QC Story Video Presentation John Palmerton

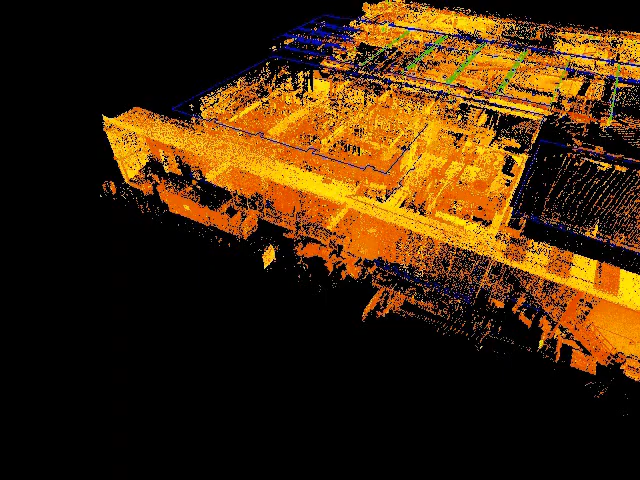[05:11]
So FUE should be able to provide valid information in a timely manner as requests are received. The plant has undergone multiple changes since it was first built.
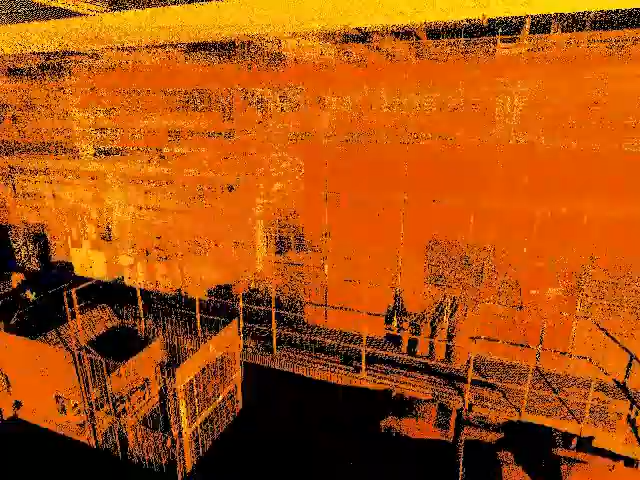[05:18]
Facility structures ranging from pits, walls, offices,
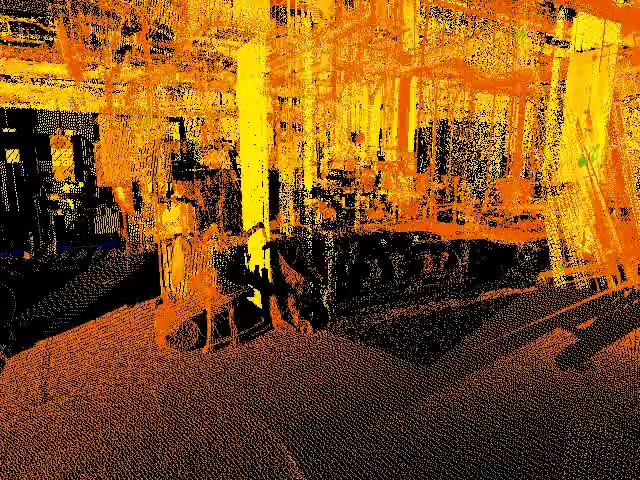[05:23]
power and air supplies,
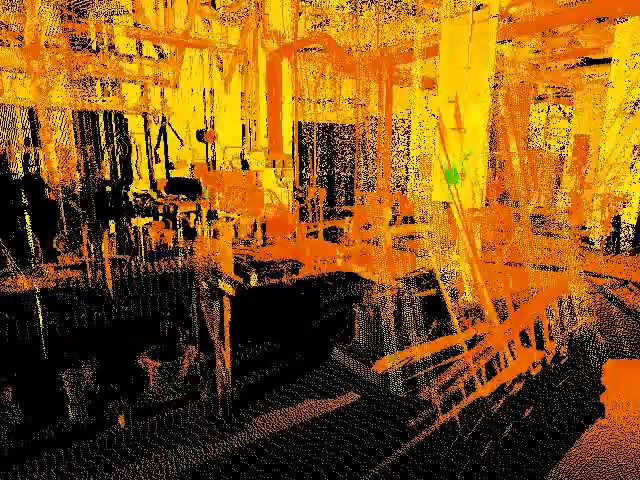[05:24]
lights, drains, water lines, and structural steel, just to name a few, have been constructed or demolished at multiple times and locations.
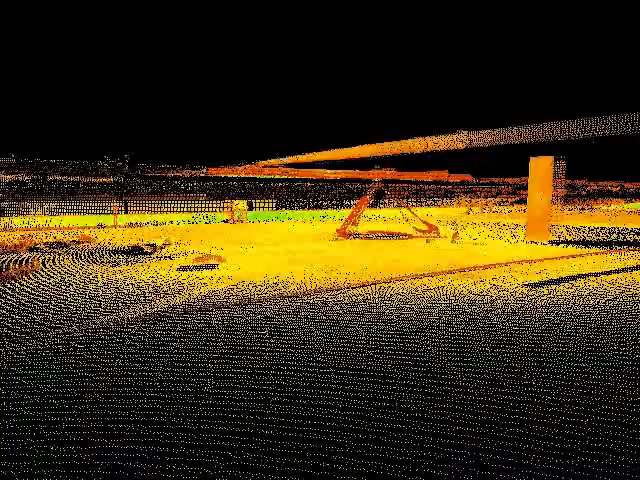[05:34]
Contrary to assumptions, an overall plant drawing reflecting the current condition, or even an acceptably recent one, does not exist.